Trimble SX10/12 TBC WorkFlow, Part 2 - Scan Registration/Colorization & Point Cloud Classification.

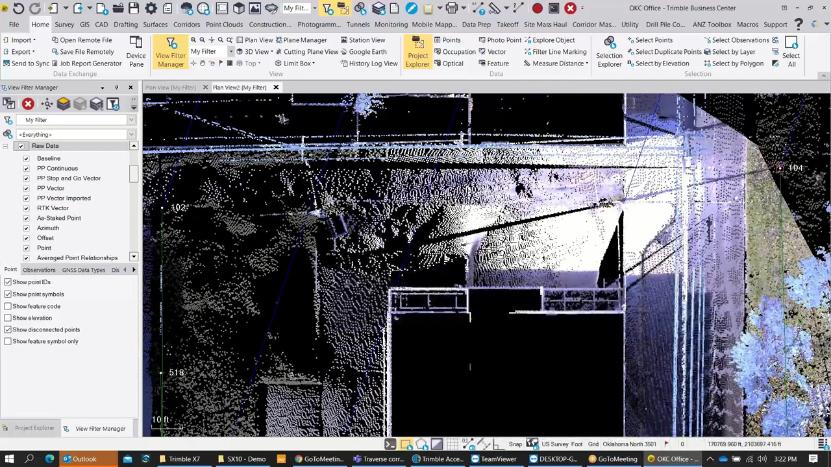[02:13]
where we left off at, now I just want to move into the scan registration process here.
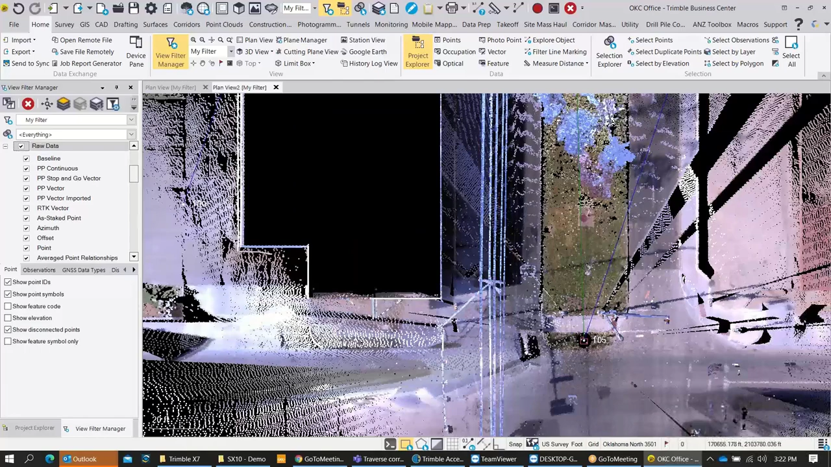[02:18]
We've got our overall data set here, and now I've got a couple of floating scans out here that I performed in the field.
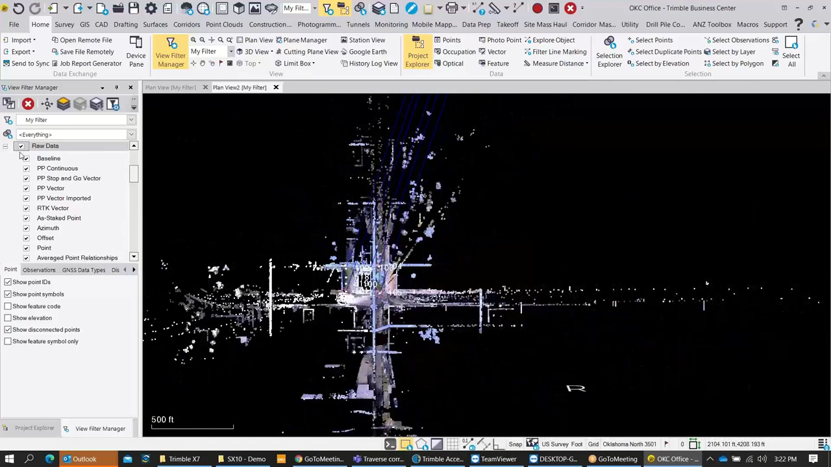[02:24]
I'm going to turn all that raw data off, and we're going to start the registration process.
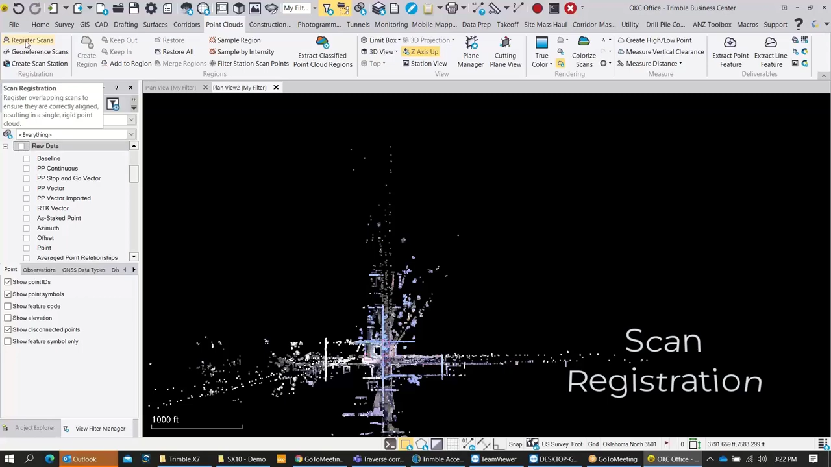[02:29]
We're going to bring those scans into our overall data set. So here we've got stations 1, 2, and 3. Station setups, you can see those are traditional setups out in the field. They got the S in front of them there. That signifies that they're station setups. And then we got our moving stations down here at the bottom. Those are what I refer to as floating scans.
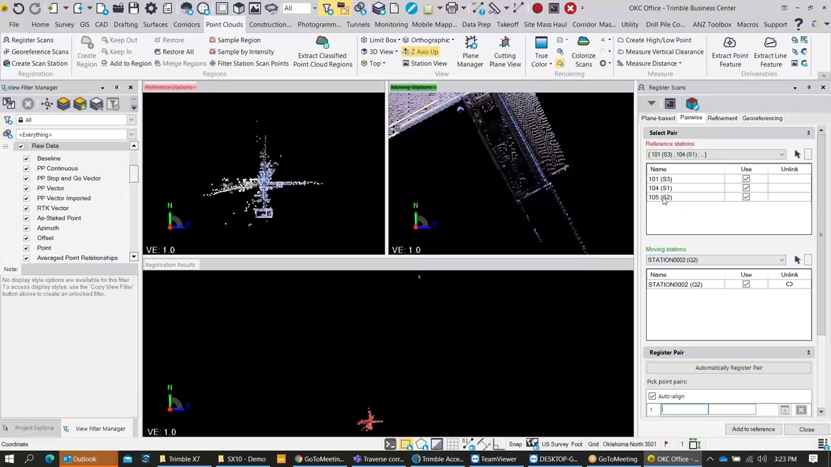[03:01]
So we have our moving stations and we have our reference stations. And what we want to do is we got a reference station here on the top left. And then over here on the right, we've got our moving stations. And down here in the bottom, we've got our registration results. So when we run this pairwise registration, we're going to bring that moving scan registration. Station 2 is going to be registered to the overall reference station, and we'll just go ahead and run this.
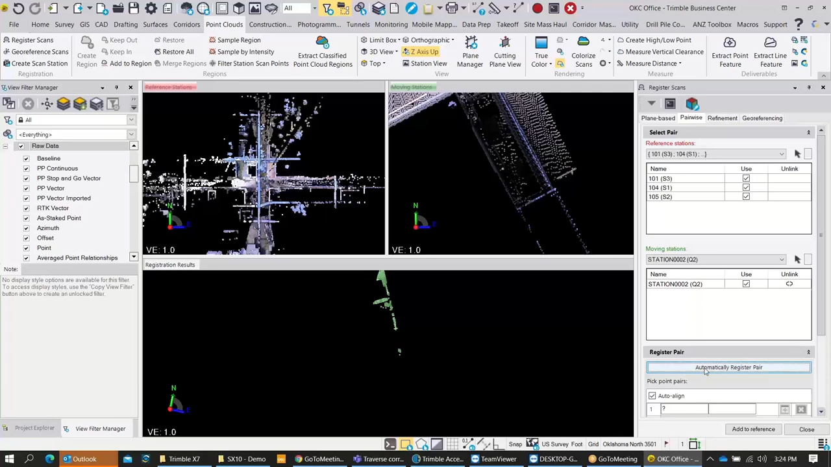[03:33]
I'll hit register pair and automatically register pair. So you can see down here where it's computing the registration.
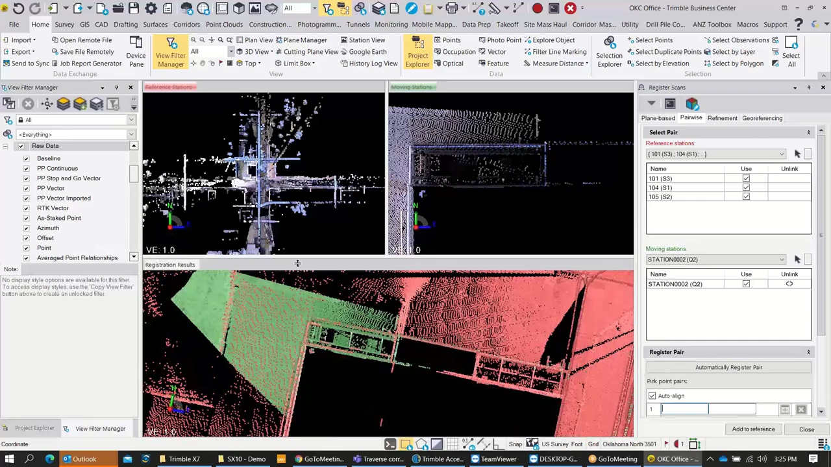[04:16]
Okay, jumping back over here into TBC, down here in the registration results, we can see that the registration has completed.
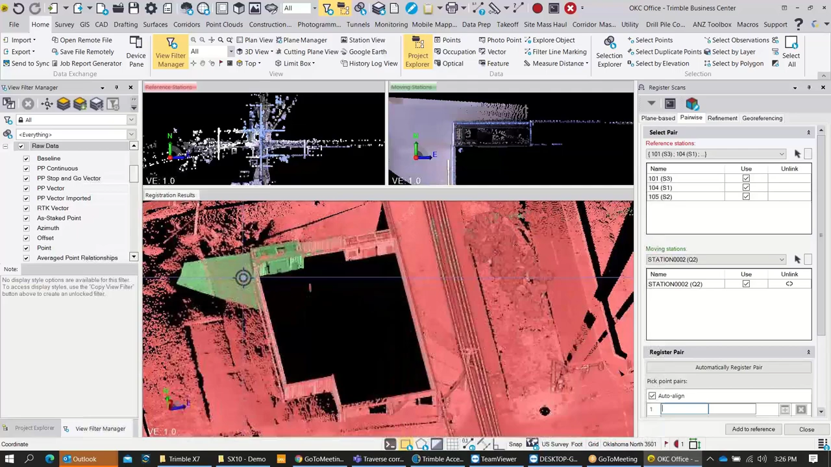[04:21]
We've got our scan station is moved into
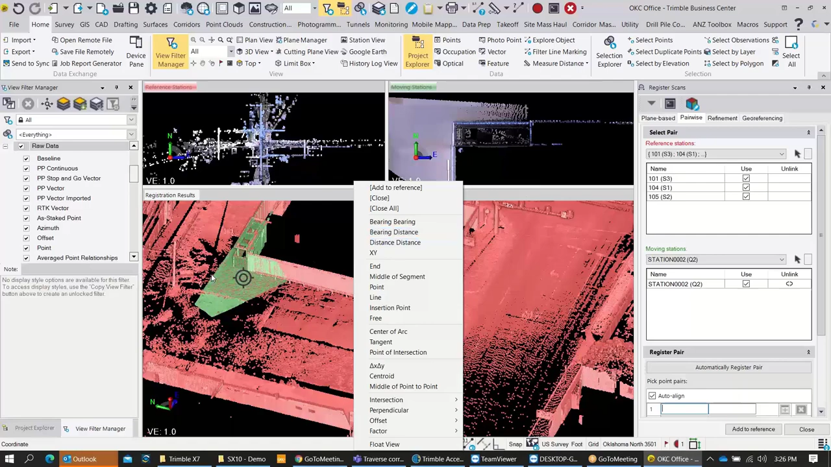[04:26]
the correct location here in our overall scan back into our reference scan stations.
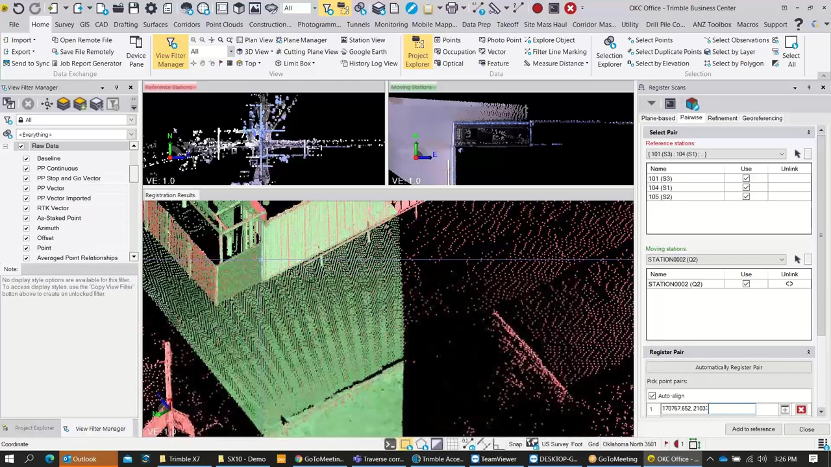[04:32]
Now just a quick look here and we can see that that fit into place really well. You got your residuals down here at the bottom
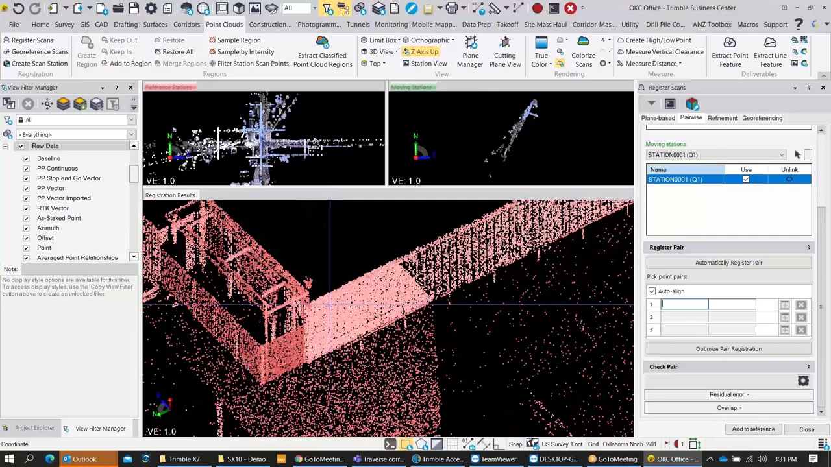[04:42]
and everything looks good, and we added that to the reference.
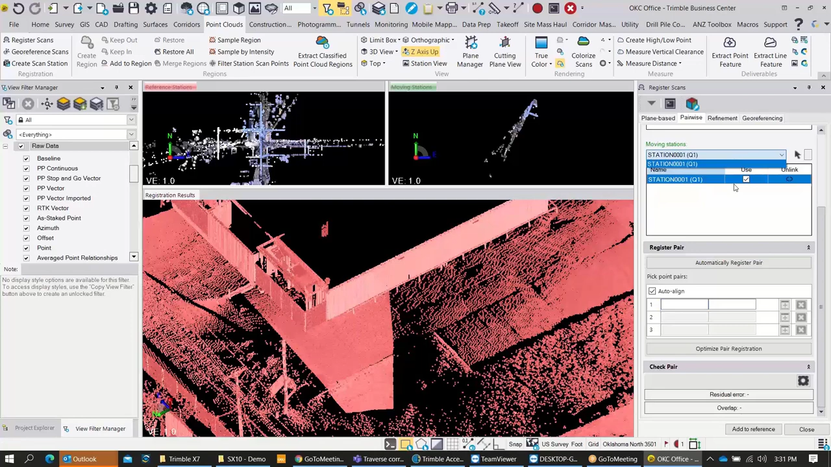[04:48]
Now I want to add moving station number 1 into the overall reference stations,
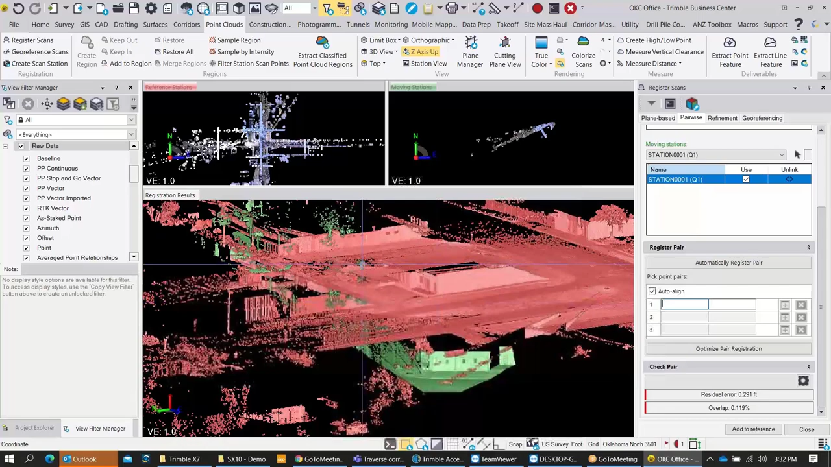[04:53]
and we can just see here where that's not lining up properly, so I'm going to say automatically register pair again. Yeah, and please make note that sometimes when you run this automatically register pair in the pairwise registration, it may not fall into the right location. You may have to run it a couple times. It may get it close, and then we can run it again. So I ran it here. Looks like everything's lining up with this.
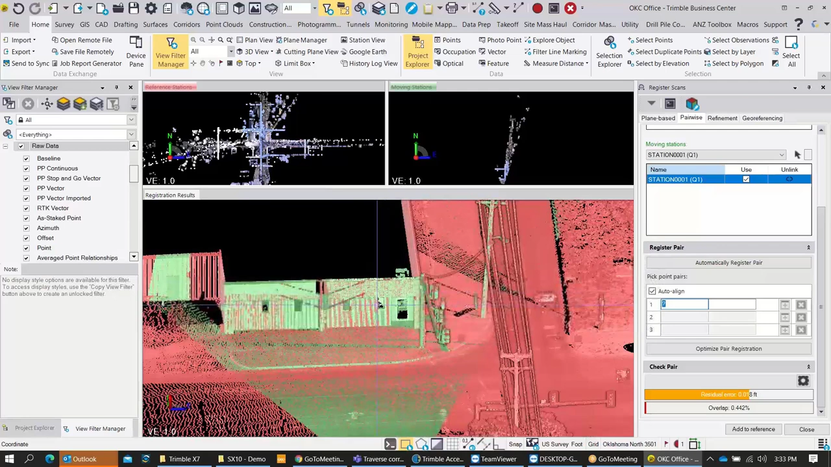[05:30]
We got my residuals down here in the bottom right. Looks like the registration results shows that I got a great fit on that. Just a quick look, so I'm going to go ahead and add that to reference.
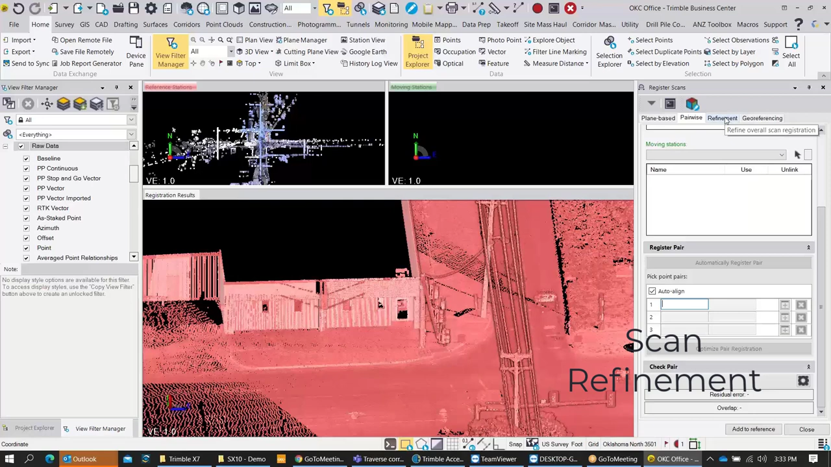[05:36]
After you've completed the pairwise registration, you're going to want to do an overall refinement of your project.
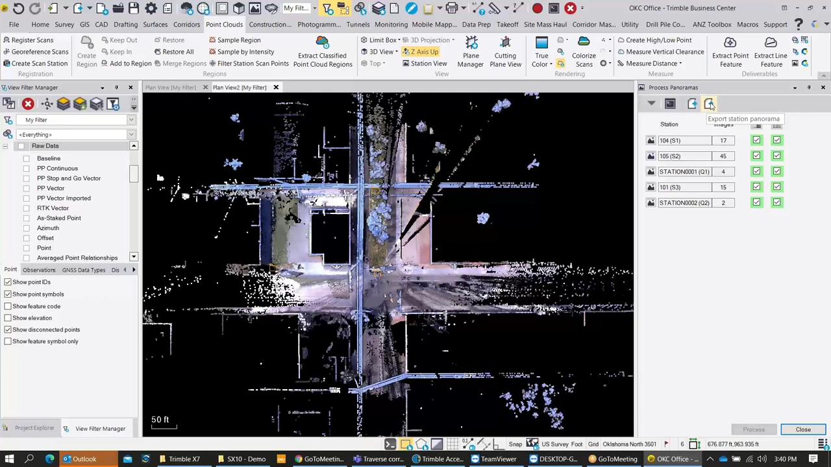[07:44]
And then you can export your station panoramas and save those to your project folder again. So now I'm going to colorize the point cloud, and we can see all the colorable scan points that are for each scan station here.
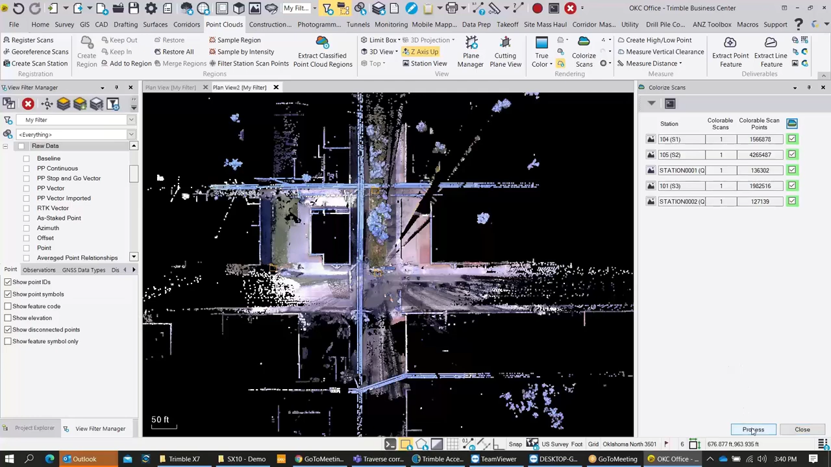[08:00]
I'm going to select all those and just run that process and colorize our point cloud.
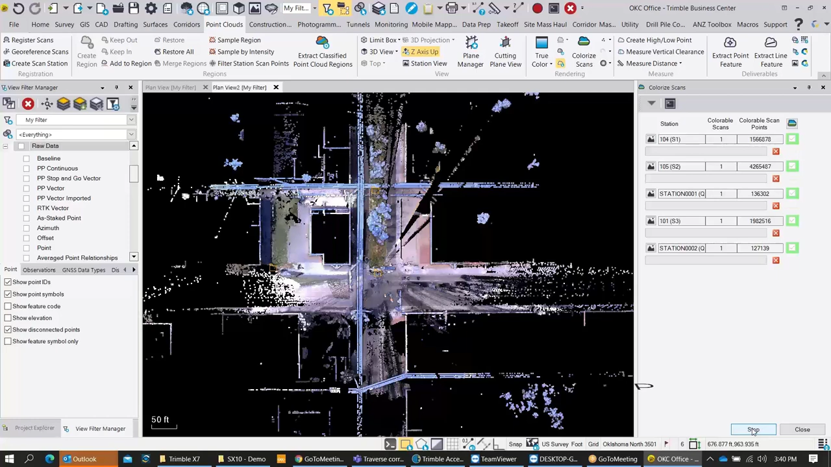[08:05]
So now that we've colorized the point cloud,
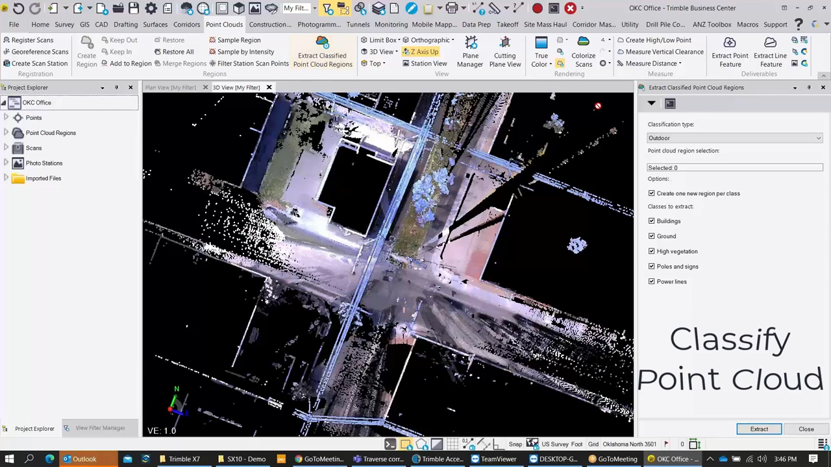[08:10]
we want to extract our point cloud regions and classify them. So we've got a couple of options here under the classification types. We've got outdoor and indoor. I'm going to select outdoor for what we're doing here.
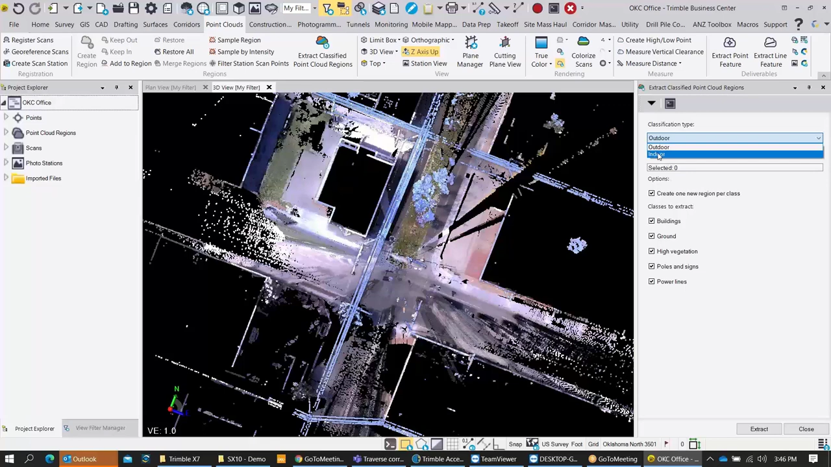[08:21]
I'm going to go ahead and select the point cloud, and then we're going to have one region per class, and we got buildings, ground, high vegetation, poles and signs, and power lines. So keep in mind, you want to keep this checked here. We want to create one new region per class. That way all of our buildings will be on one
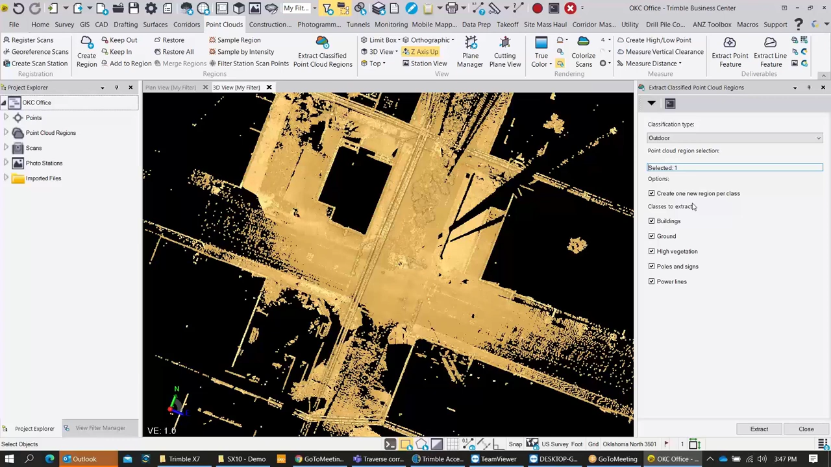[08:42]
region and not separated out into multiple regions per building or per tree. So after the classification process here, you can see how everything's separated out.
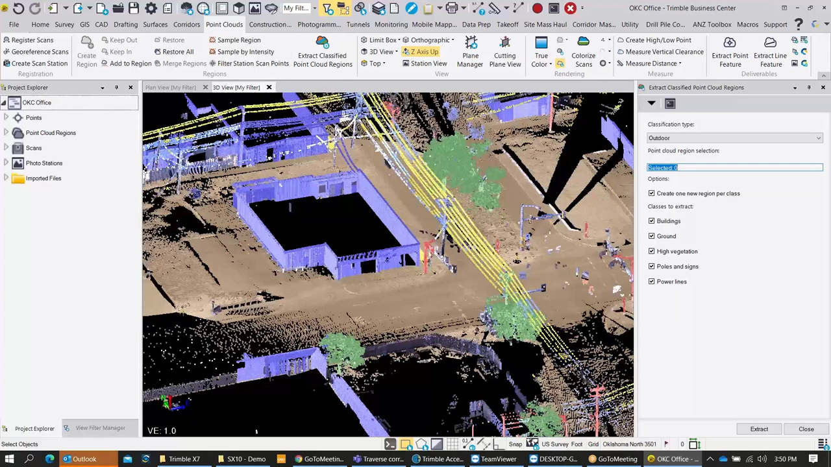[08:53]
I can go over to my View Filter Manager here, and I can see all my regions. I got buildings, default layer, ground, high vegetation, poles and signs, and power lines. If we need to run this routine again, we may have multiples of these, and this will get into the point where we might want to come over here into under Point Cloud Regions, under Project Explorer.
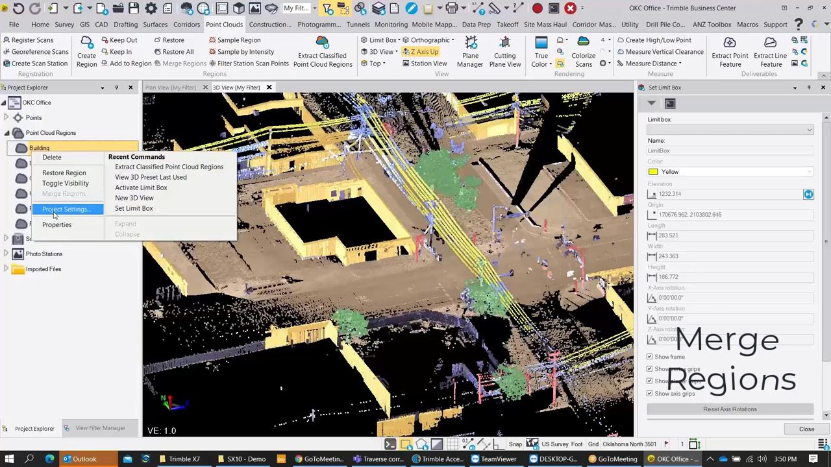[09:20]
If you've got multiple regions after you run the classification process several times, you can come over here under Project Explorer and you can merge those regions together.
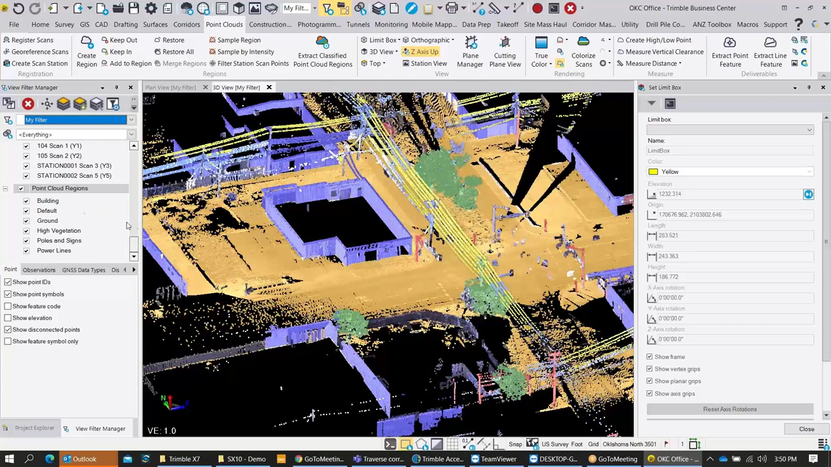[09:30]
And now I got everything turned off,
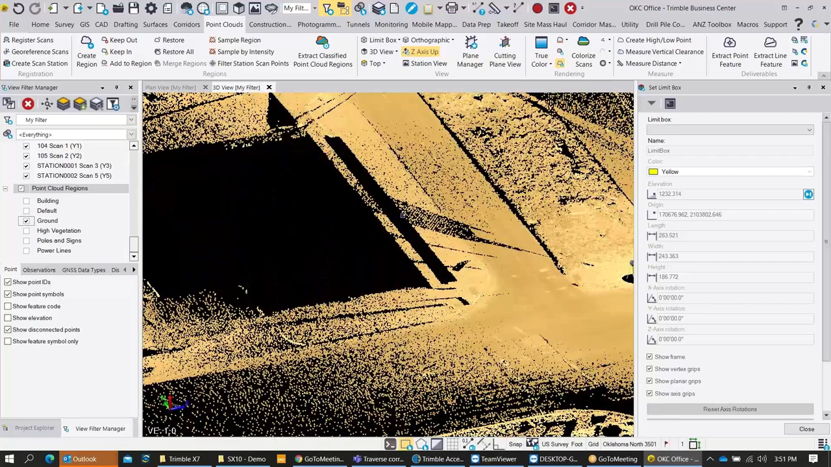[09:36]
and you can see how quickly I can just get down to bare earth with that classification process.